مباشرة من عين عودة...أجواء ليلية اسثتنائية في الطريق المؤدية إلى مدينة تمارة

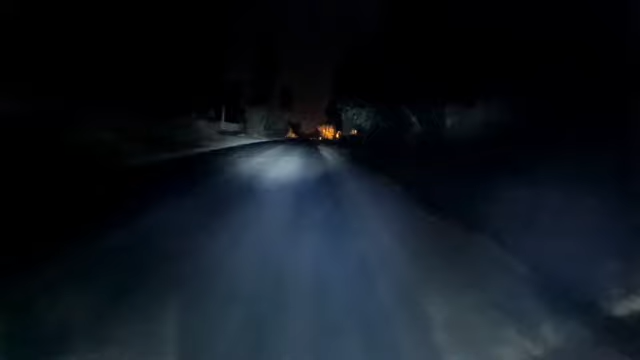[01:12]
يعني هذه الطريقة هذه حصدت كثير من الأرواح، يعني اللي كنشوفوا طريق يعني كل حفاري.
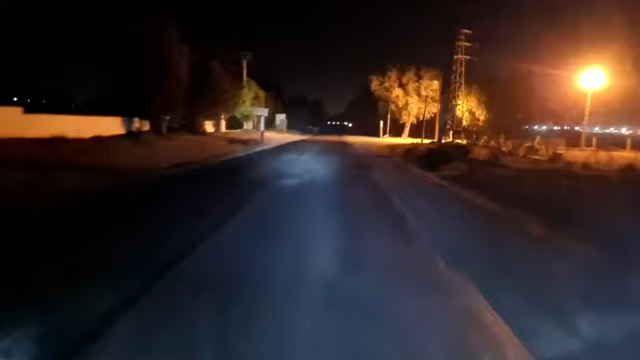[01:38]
يعني كنشوفوا بان الجماعه كتخسر ميزانيات كبيره على يعني المراجنات وعلى شي حوايج اللي يعني كيخسروا الكثير ديال الفلوس، ولكن علاش ما كيخسروش على الطرقات هذه؟ وكنشوفوا بان الطريق كله محفره وعدم يعني وجود اناره، يعني الشارع خطير.
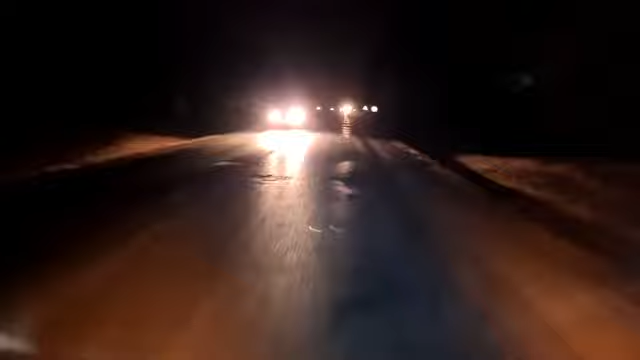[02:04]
هذه الطريق عين عودة مؤدية إلى المنزه، يعني محسوبة على جماعة المنزه. يعني علاش لا الطريق هذه؟ لأن تقولوا طريق الرعب، طريق الموت، طريق الخطر، علاش ما نشوفوش الطريق هذه يعني فيها ولو يعني شوية ديال الإنارة؟
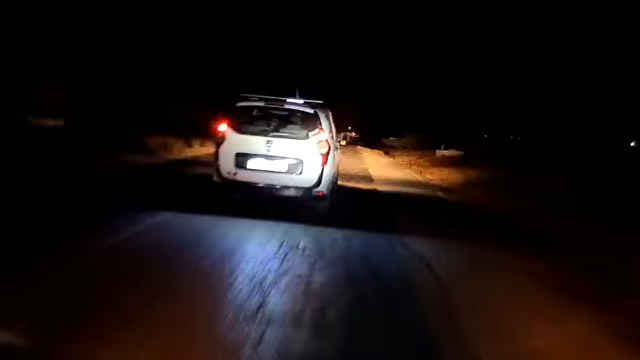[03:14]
اذا تتمنى اي واحد غيمر من هذه الطريق، هذه الطريق يعني المنزه
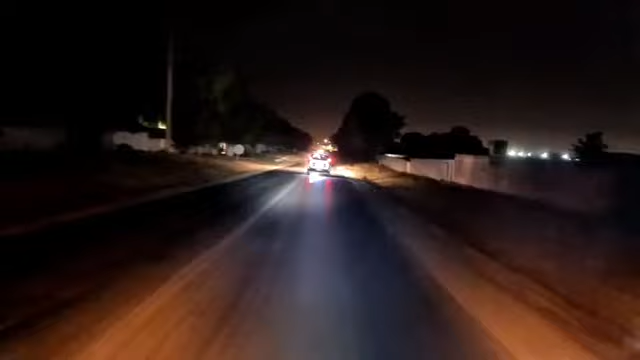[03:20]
المؤدي الى عين عوده، يعني لو تجي من عين عوده كتجي من هنا المنزه، ولو تجي من هنا تجي المنزه.
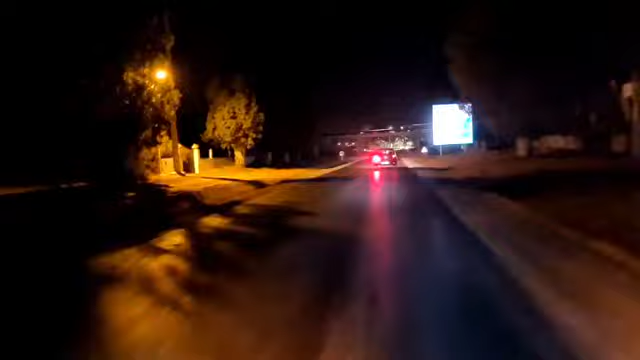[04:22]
كاين هنا لوطوروت متابعي الكرام اللي كتأدي لفاس الدار البيضاء، هنا انتم متابعي الكرام إلا تفيضتو مغتبقى تفيض حتى شي حاجة،
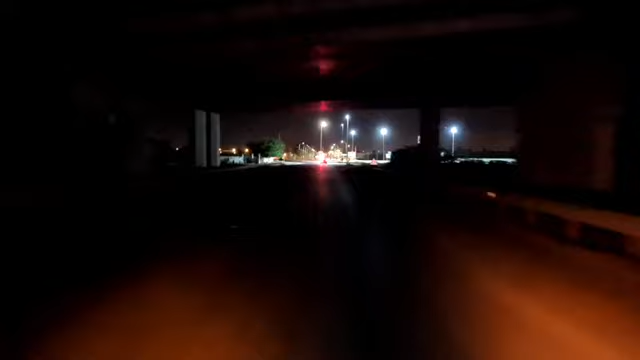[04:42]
يعني راه حشوم وعيب وعار بأننا غندوزو من الطريق ديال المنزه وغنلقاو بأن عدم وجود إنارة،
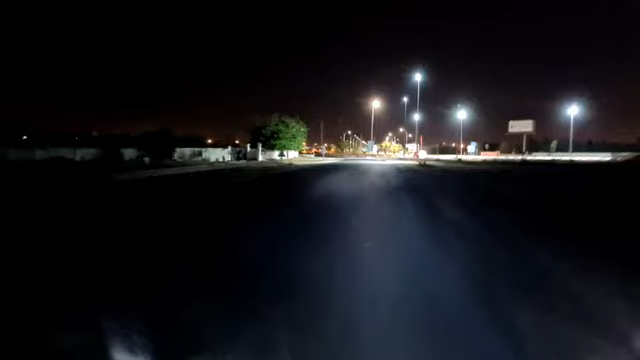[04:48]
وكنشوفو بأن ميراجانات يعني كيتخسرو بميزانية اللي هي كبيرة. وعلاش؟ بان الطريق هذه اللي هي سنوات، يعني فين هما المسؤولين والمنتخبين ديال الجماعات؟ يعني راه حشوم وعيب وعار انك تدوز بحال الطريق هذه وتلقى كلها حفاري، الا بانك تدخل لواحد المدار اللي هو كيخرج في لوطوروس،
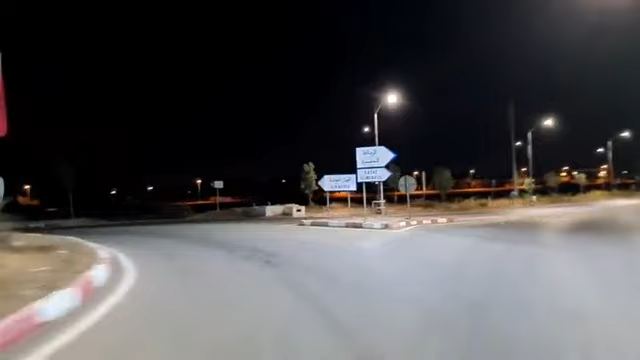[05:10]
هاي الرباط المنزه، يعني محسوب على المنزه. هنا
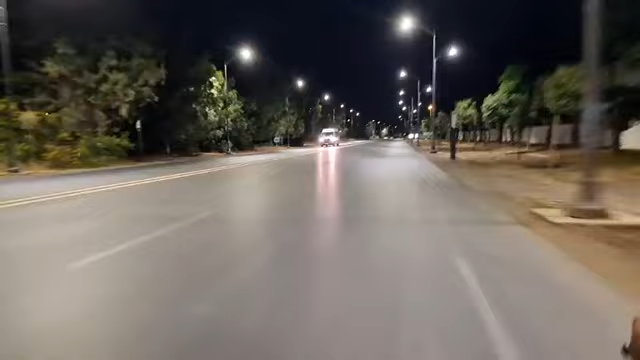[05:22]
كاين واحد الطريق اللي هي صراحه الله يعني تتحس بالنفس انك غدوز منها
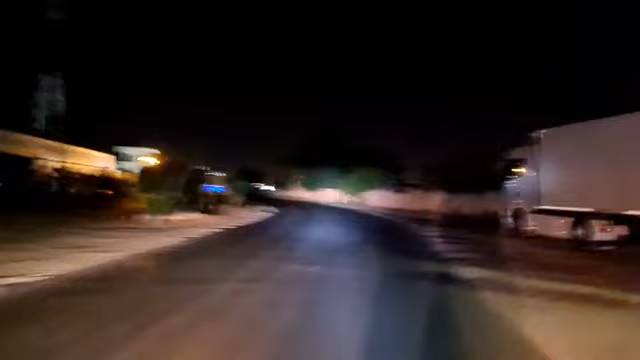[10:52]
ياخذ الحيطة والحذر، لان كنقول لكم بان الطريق خطيرة جدا جدا. شوف واحد المنعرج كيفاش داير، هي ركينة بعد البلاك هنايا، لكن علامة التعجب. يعني هنا تبين لك بان راه كاين واحد الفيراج اللي هو خطير جدا. كنتمنى اي واحد هادو متابعي الكرام، يعني تخيل انت، يعني هو الدوره الشاعل، الدوره الشاعل، وشوف يعني كيفاش داير الطريق.
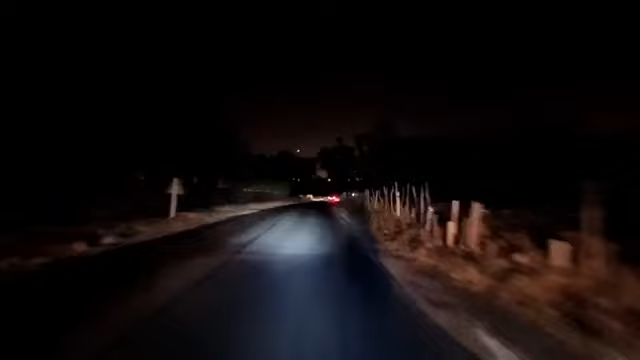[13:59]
الشاحنة لا الحافلة أي دابا، والحيطة والحذر، يعني باش ما تيقش الحديد، لأن الحديد هو يعني عدم وجود إنارة، كذلك عدم تبقى عدم وجود علامة التصوير، كتبقى الطريق كاملة محفرة.